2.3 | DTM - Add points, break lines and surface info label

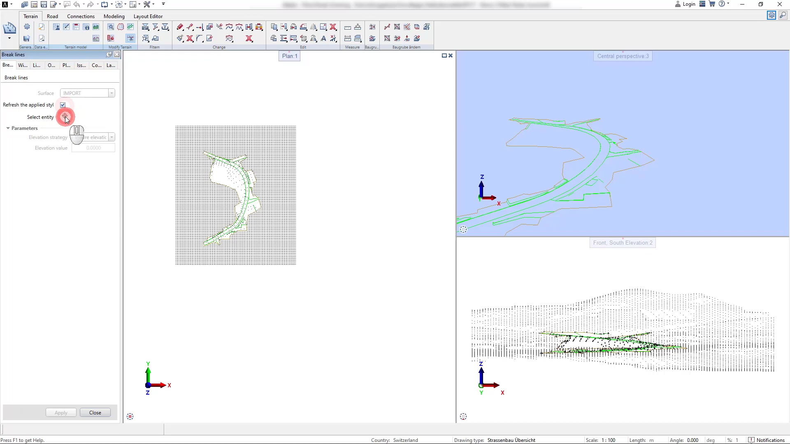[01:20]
With the filtering tool we select the 3D lines and in the control panel we select the elevation strategy to take over the elevation of the 3D lines.
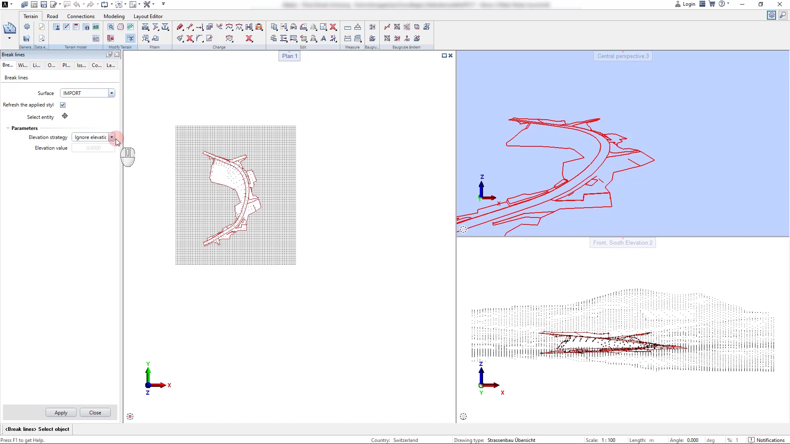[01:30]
With applying the settings all break lines are directly meshed into the selected terrain surface.
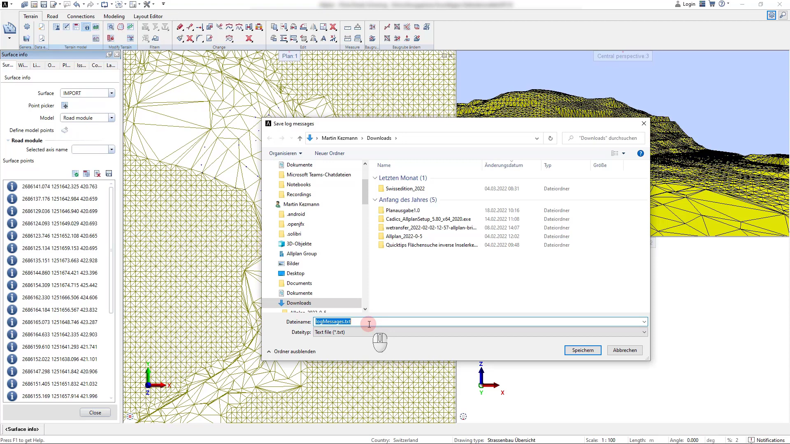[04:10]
can also be used to generate a new terrain surface from it. With the button generate surface a new terrain surface can be created.
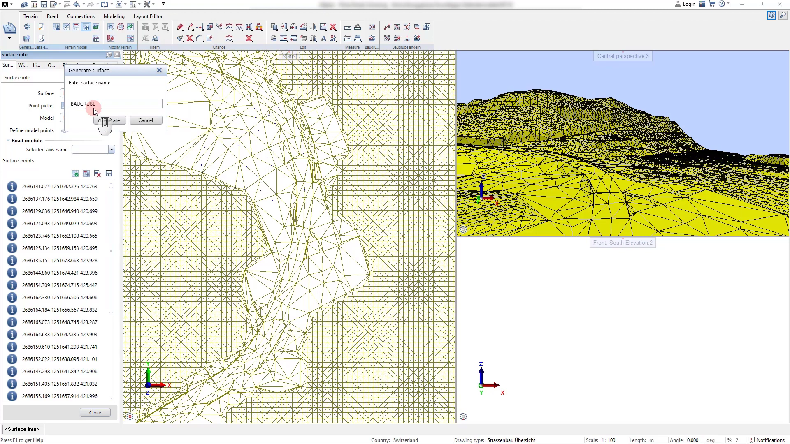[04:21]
Here we do this and give it the name Baugrube. This is directly visible in the surface manager and contains
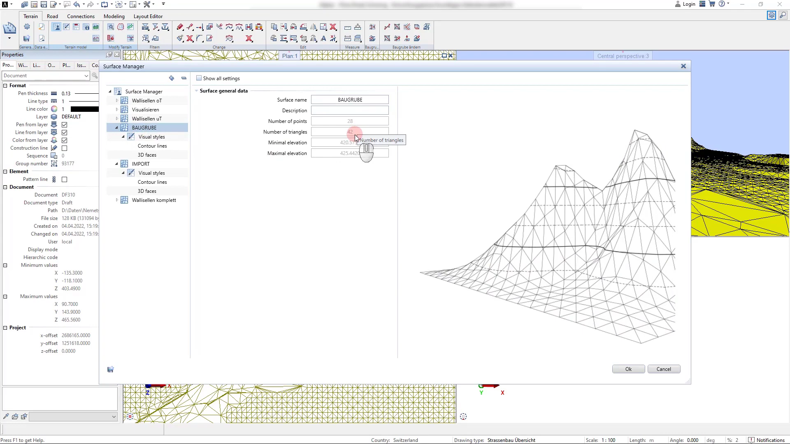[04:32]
28 points that were just picked with the surface info tool. We now change the visual style of
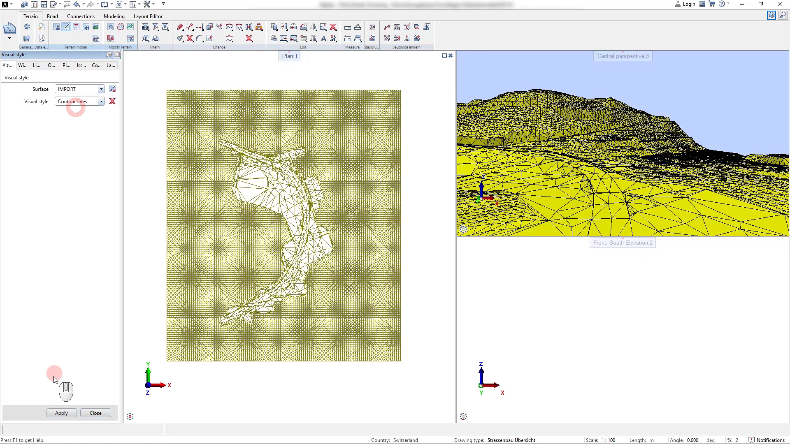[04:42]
our surface from the 3D faces back to the counter line representation. And we can see that it is also possible to visualize multiple surfaces at the same time.